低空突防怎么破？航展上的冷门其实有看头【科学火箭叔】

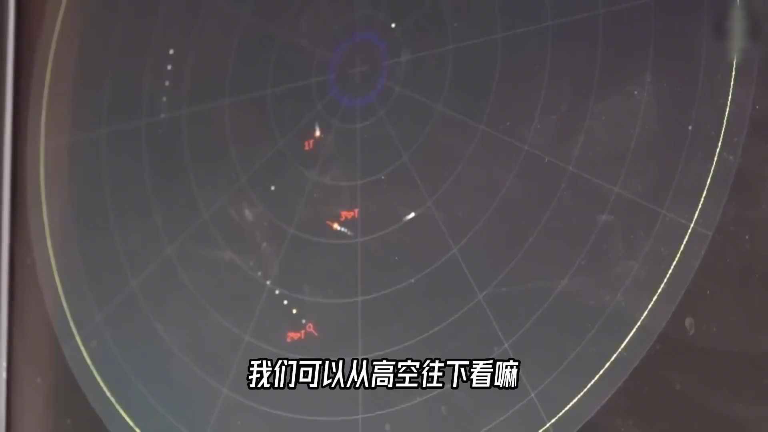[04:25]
可以从高空往下开吗这不就大大扩展了可视范围任你再贴近地面都会落在我